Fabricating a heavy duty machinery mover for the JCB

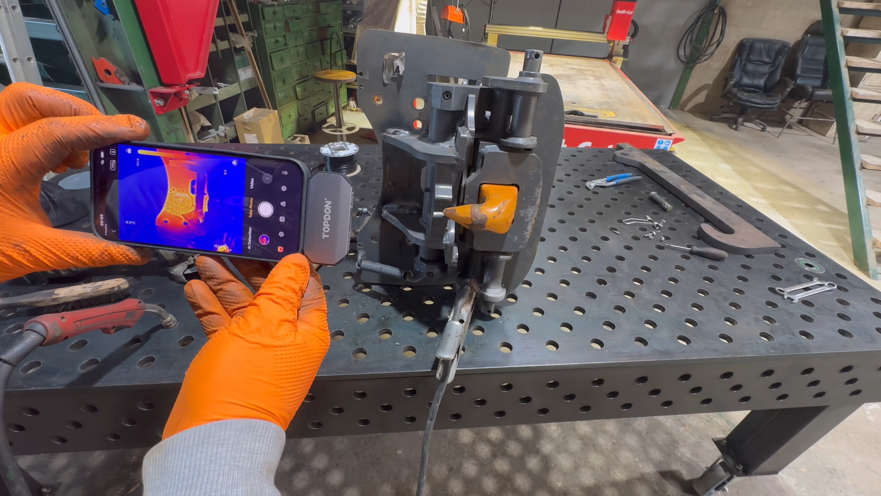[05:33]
yeah it's coming in like 100 and 150 degrees so it's um it's pretty good actually this is you know it picks up a lot of stuff i bought it for um making sure the hay's not getting too hot in the hay shed so you can just stand there and do that but it's um yeah it's uh pretty good
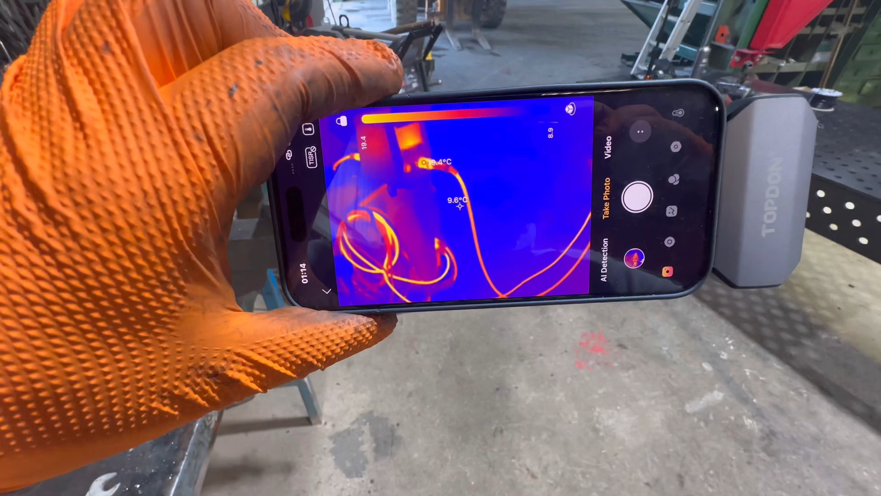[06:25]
there's a welding torch that's hot
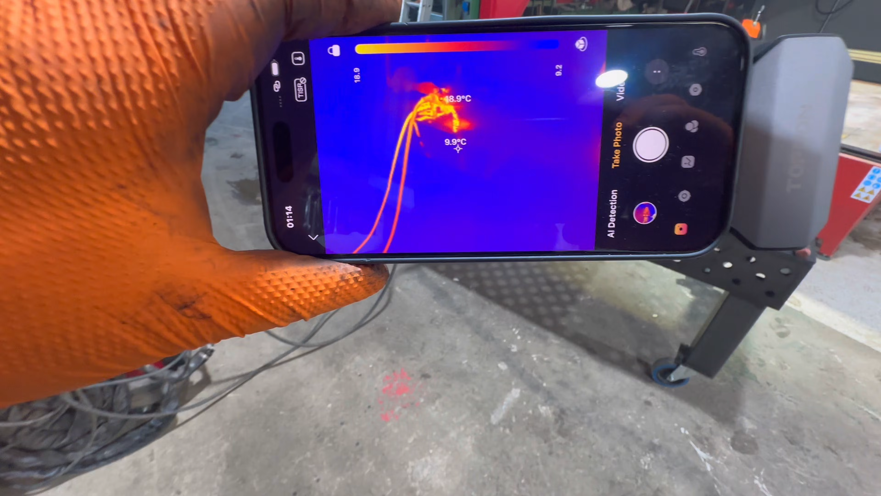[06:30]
and there's that that's red hot that i've just
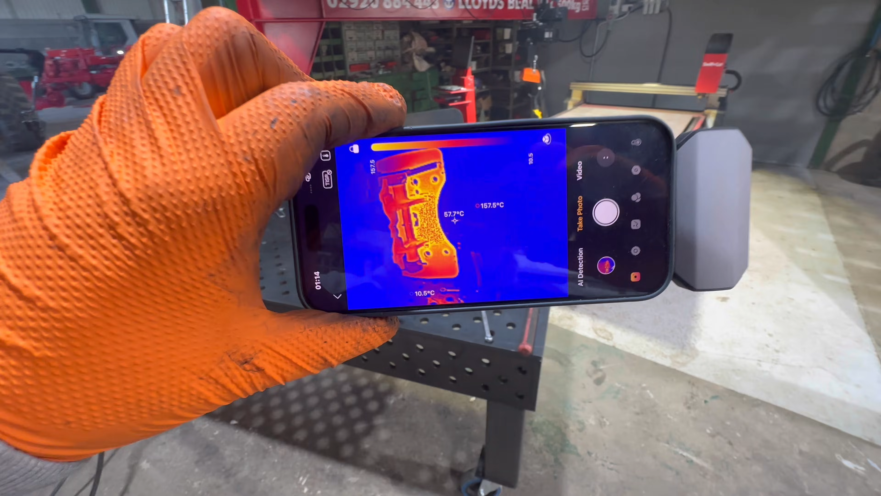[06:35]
On screen: spot 57.7°C, max 157.5°C
welded up so it's uh pretty good oh what's that what's that over there oh that's my coffee look
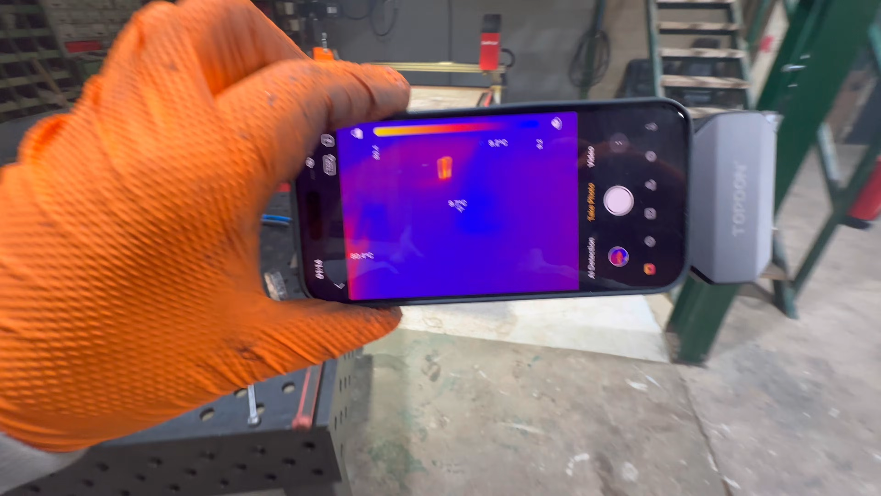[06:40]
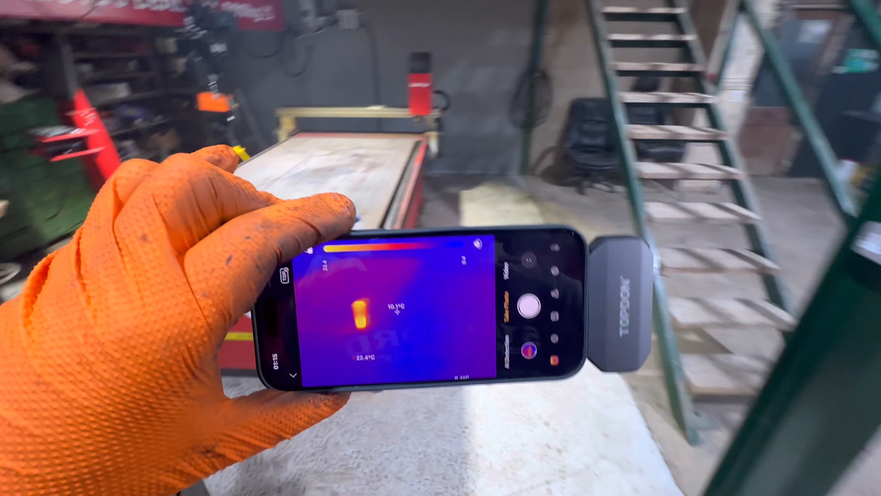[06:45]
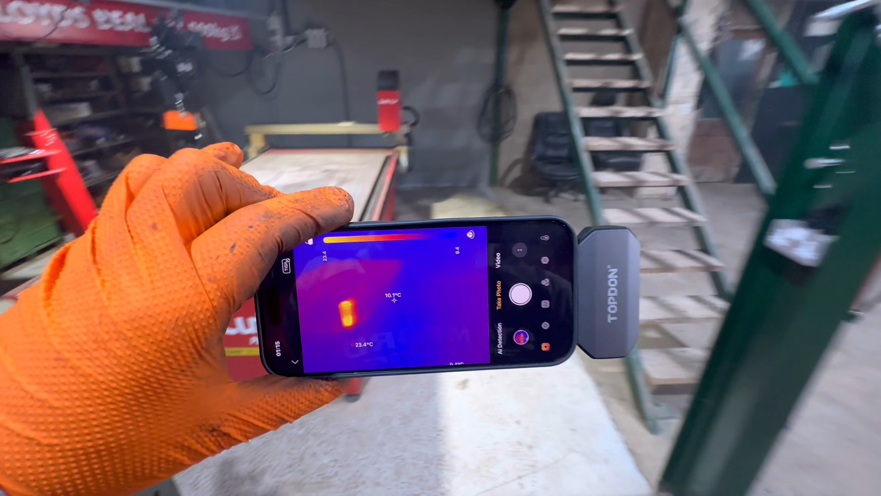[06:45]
it's picked up all right isn't it oh oh oh